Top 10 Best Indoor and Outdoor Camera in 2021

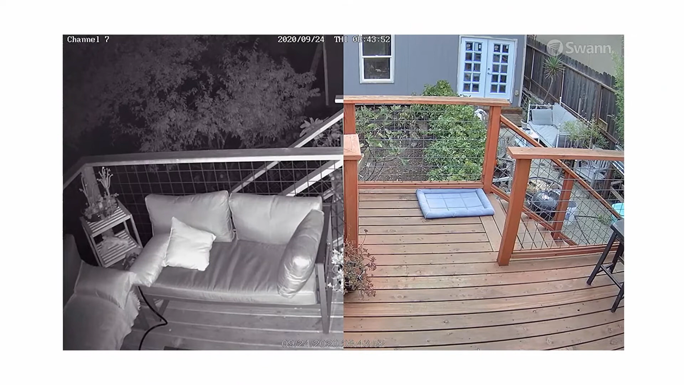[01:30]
With Swan's True Detect, warm objects like people and cars can trigger the lights, push notifications and recording with fewer false alarms to worry about, show me the front door. Enjoy hands-free security using voice commands. Stream video from your camera via the Google Assistant and Chromecast, Google Home Hub,